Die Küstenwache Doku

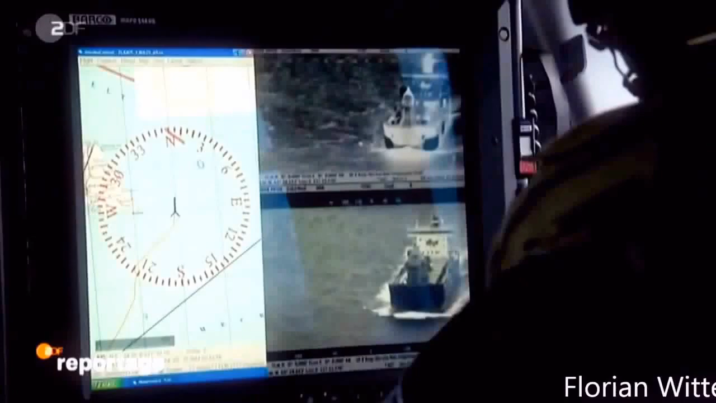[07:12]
Der Bordtechniker rechts daneben steuert die Dreifachkamera und nimmt die Schiffe mit Wärmebild,
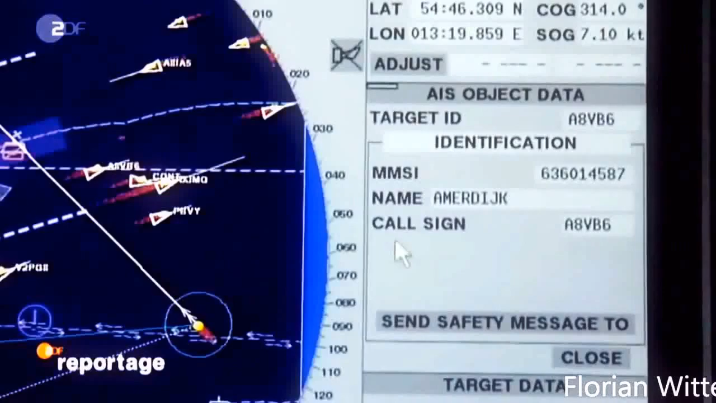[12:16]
Ich kann den Namen auslesen, kann auch rauskriegen, wenn man an welcher Flagge erfährt. Dann kriege ich raus, seine Position, wo er ist.
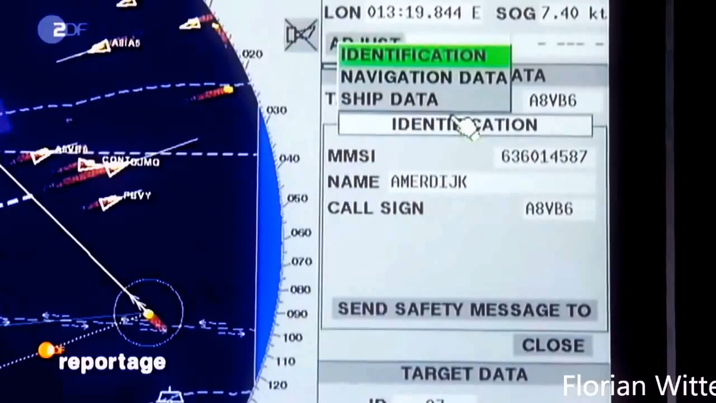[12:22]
Ich kann seinen nächsten Bestimmungshafen auslesen, seine Ladung, die er hat. Und sein Status. Ist er in Fahrt, driftet er. Also sehr viel Information, die ich eventuell bei einer Kontakterschule nicht mal mehr fragen brauche.
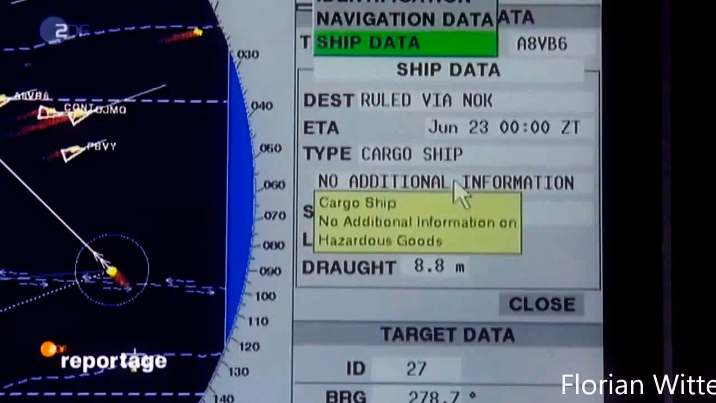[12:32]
Für uns sehr hilfreich, spart sehr viel Zeit. Und für eine mögliche Entschlussfassung immer sehr hilfreich schon mal.